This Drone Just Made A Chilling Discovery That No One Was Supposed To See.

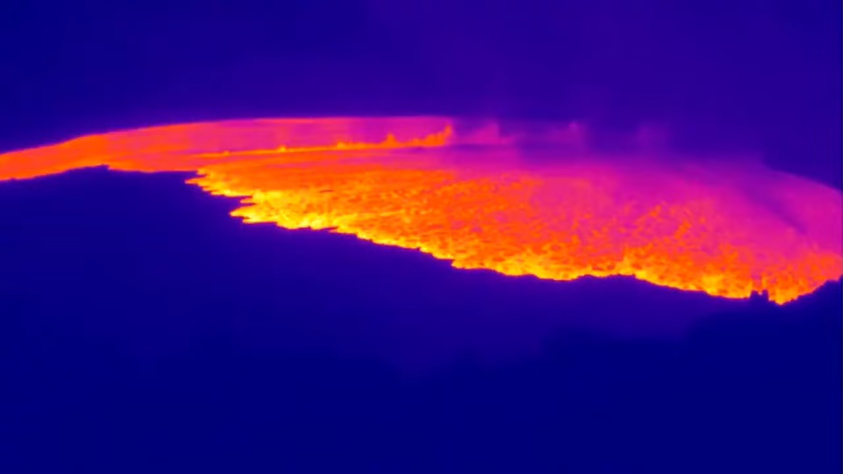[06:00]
A sluggish lava flow gradually consuming everything in its way or a violent eruption captured from a safe distance.